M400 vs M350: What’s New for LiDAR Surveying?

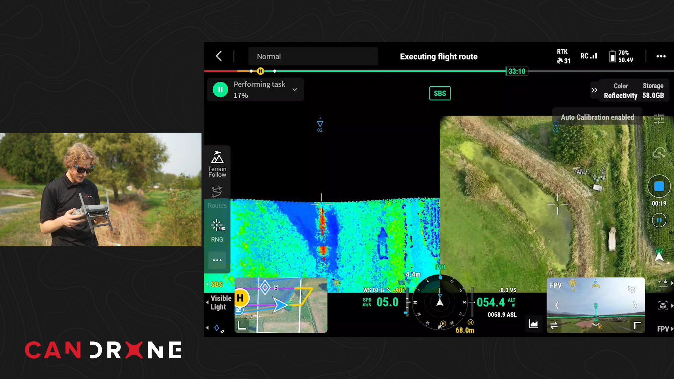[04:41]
So have it in side-by-side mode. You can see the point cloud updating as the mission is underway.
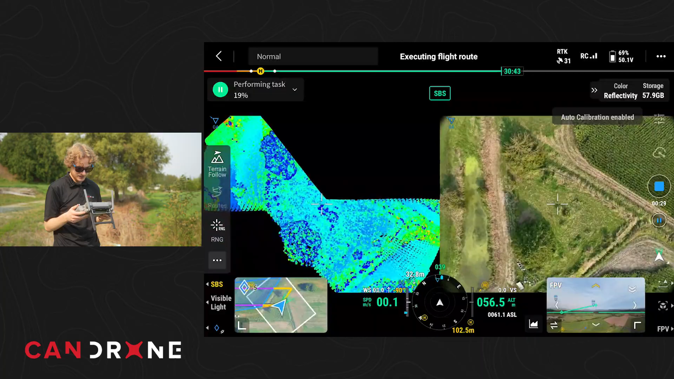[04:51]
But you can also switch back to the FPV, you know, see where the drone's going. Drones doing all the work. I just got to wait for the mission to finish.
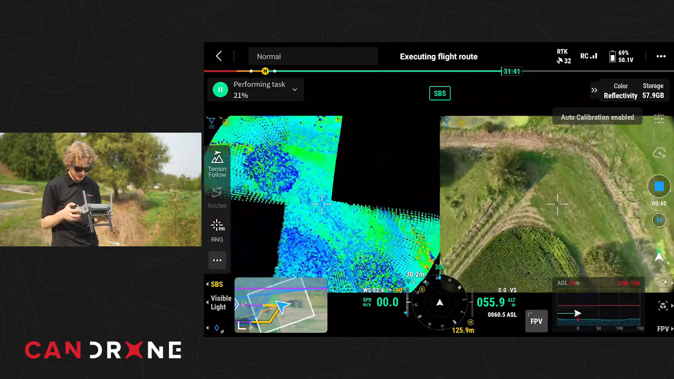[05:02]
You can also see some statistics regarding the height. So this is in regards to that real-time follow feature.
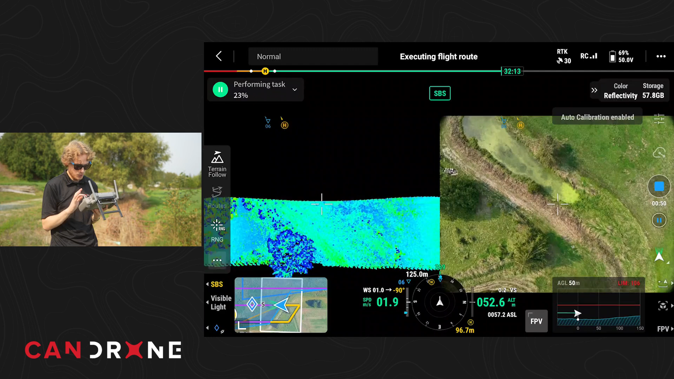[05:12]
You can see that the drone is, you know, looking ahead in the mission and noting any changes in the altitude.
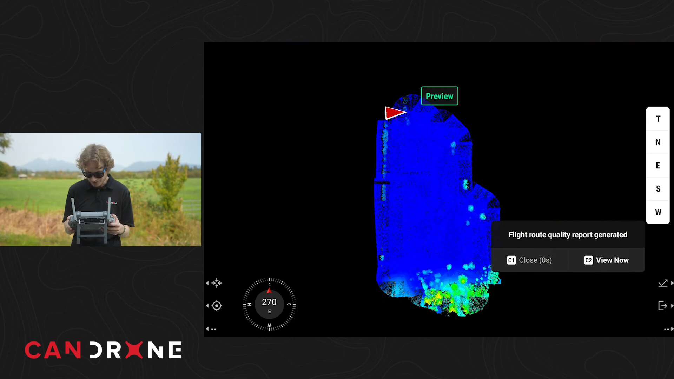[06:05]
You can also see a mission quality report, you know, at the end of the mission here.
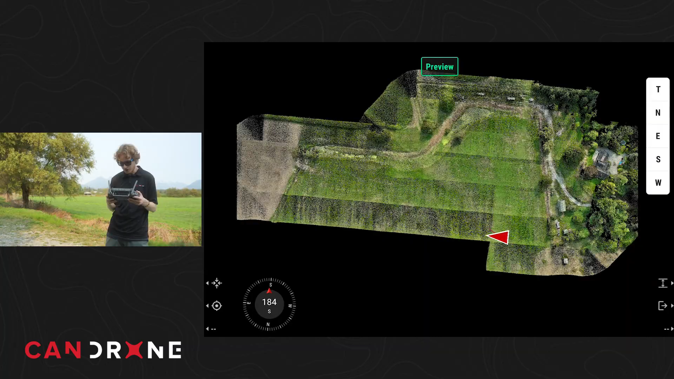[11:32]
So, yeah, I mean, model's looking like it's coming together there. So I'm happy with that.